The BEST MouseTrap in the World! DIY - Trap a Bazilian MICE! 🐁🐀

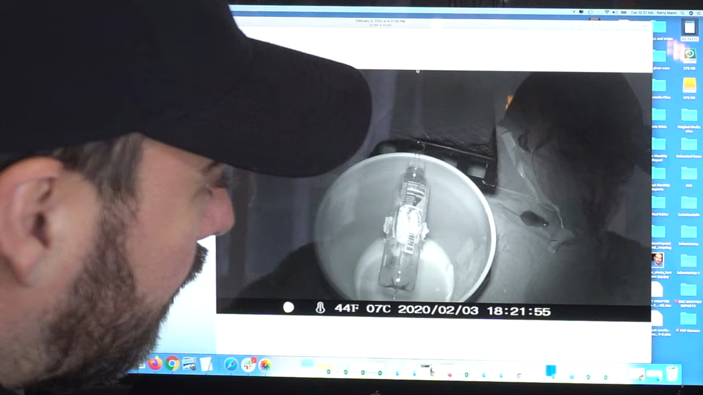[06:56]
There's one right there. He's in.
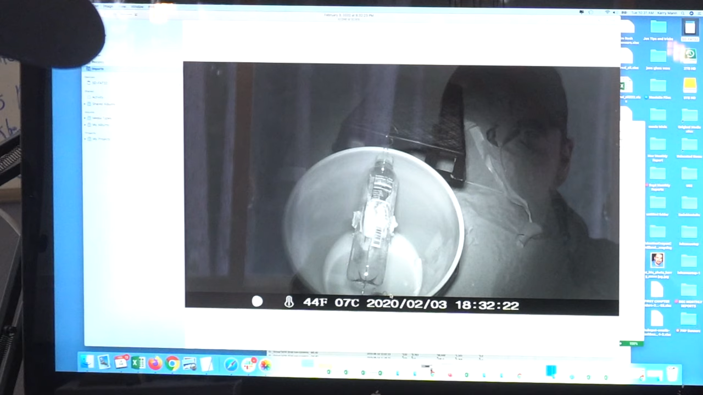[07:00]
He's out. He's in. He's out. He's in. He's out.
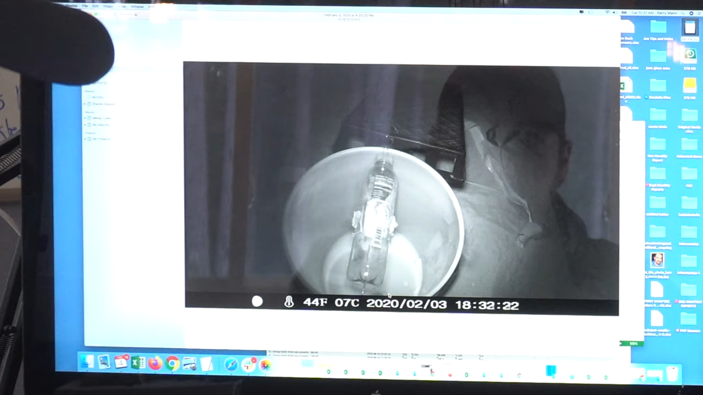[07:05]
Man, how did he jump out of that thing?
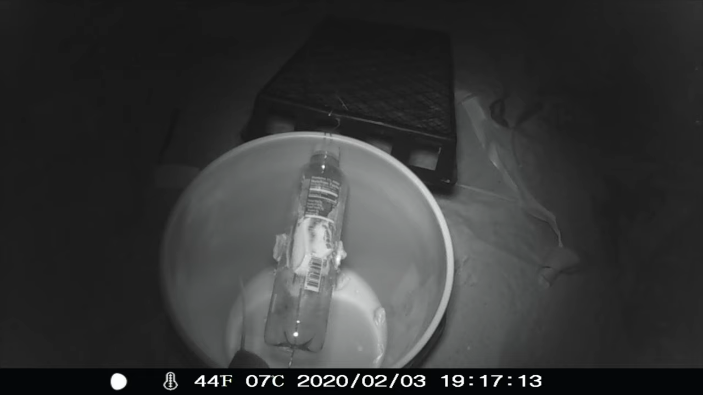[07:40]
Look, that was in the crawl space.
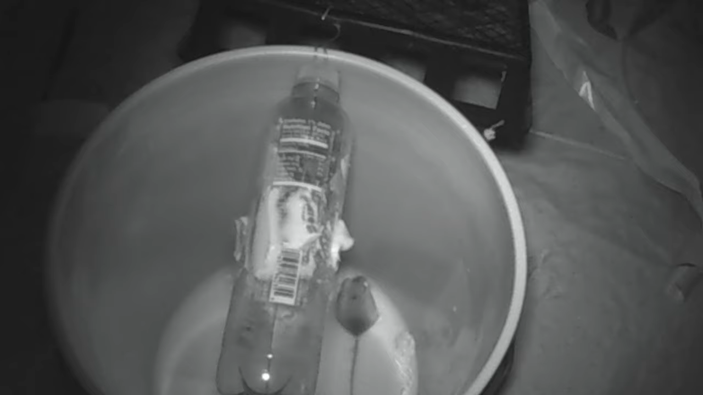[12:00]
And I think those were the only two mice down there because nothing else showed up on the trail cam for 24 hours after that.